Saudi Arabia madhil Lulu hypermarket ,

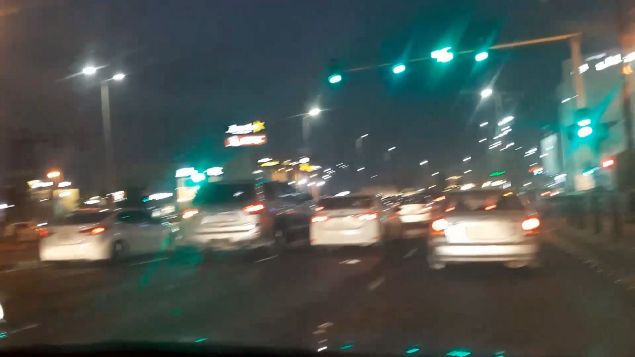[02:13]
आणि हे जे समोर दिसते तो सुद्धा एक मोठा मॉल आहे, कॅरीफोर म्हणून।
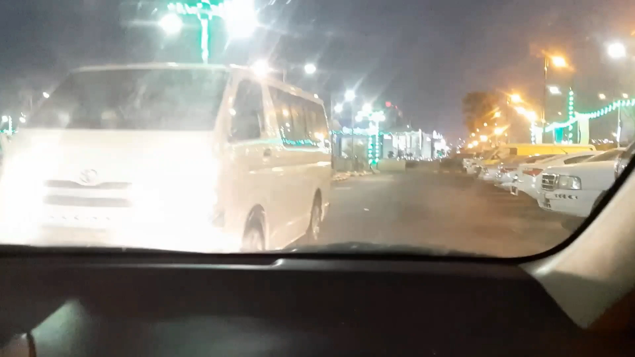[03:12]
लुलू हायपर मार्केटचे सौदीमध्ये भरपूर ब्रँच आहेत। आणि ही आहे बाहेरची पार्किंग, आपण आतमध्ये गाडी पार्क करणार आहोत।